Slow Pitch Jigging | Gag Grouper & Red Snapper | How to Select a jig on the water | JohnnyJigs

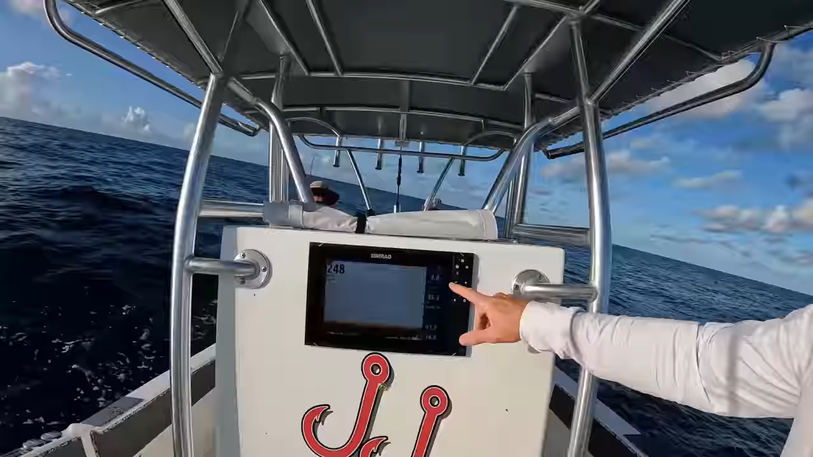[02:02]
But another one is, if you look at the screen, what I'm really focusing on is the speed over ground. And you can see we're at 1.8, 1.9, it's even bumping up to 2. And then I'm looking at the depth, we're at 247 feet.
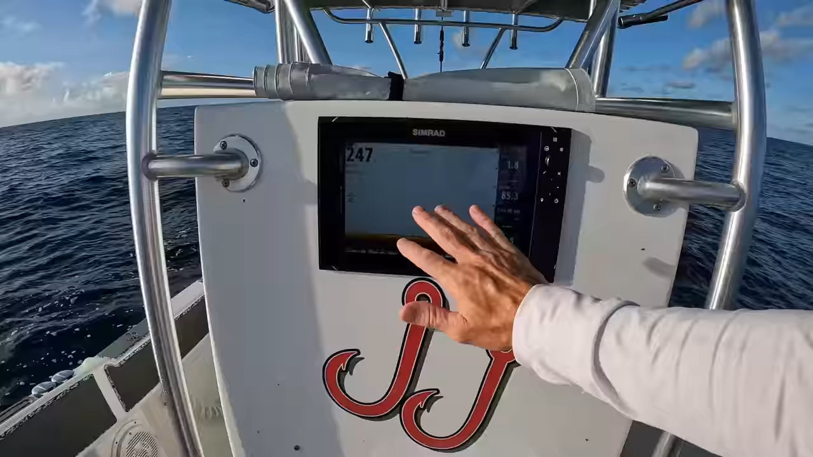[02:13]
So if you use the gram per foot rule, that's gonna tell you that you need, you know, a 250 gram jig. But what I noticed is that Will is scoping out a little bit.